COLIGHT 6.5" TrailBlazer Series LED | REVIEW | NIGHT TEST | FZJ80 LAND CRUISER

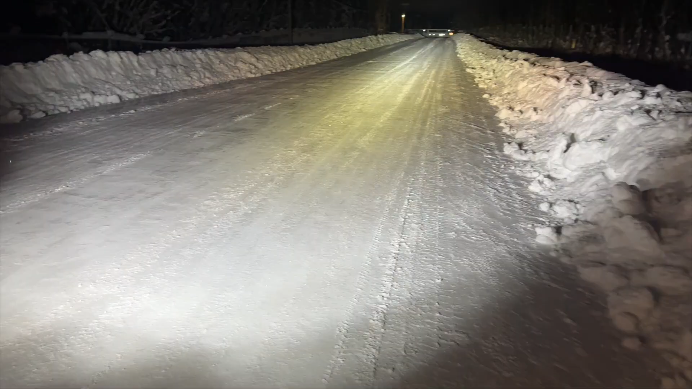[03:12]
Look at that. Amazing. Pretty good view from here all the way to those reflector signs. I would say maybe that's a good 100 yards. So that's what we need. We need to be able to see far away and on the side when there's any moves in Alaska, any nighttime driving, stuff like that. And I think these things are amazing. Let me go ahead and turn off the halogens. My low beams, because my low beams making it look yellow.
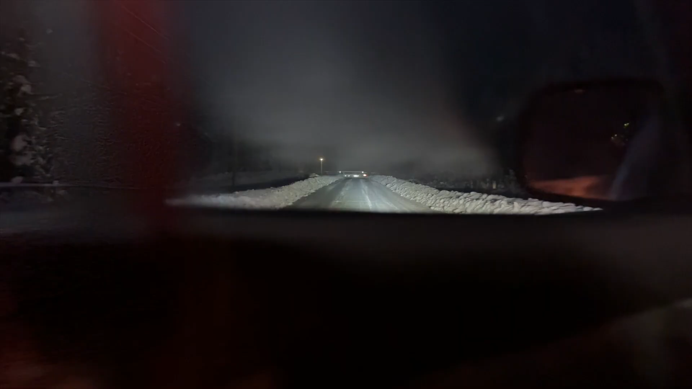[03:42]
All right, low beams off. They look good. I like it. We'll go ahead and see how long they last. We'll see how water resistant they are.
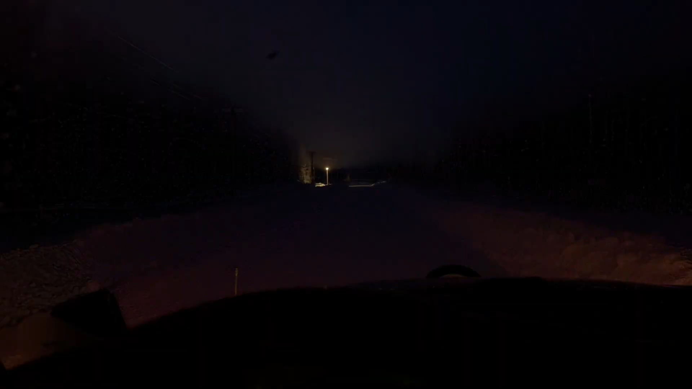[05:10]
Let me turn on my low beams so you guys can see the difference. You can see the low beams, kind of yellow. It's kind of yellowish. And again, I usually run LED headlights or bulbs for my regular lights, but the LEDs weren't de-icing or they weren't producing enough heat, so they weren't de-icing the snow and ice that was building up in front of my headlights.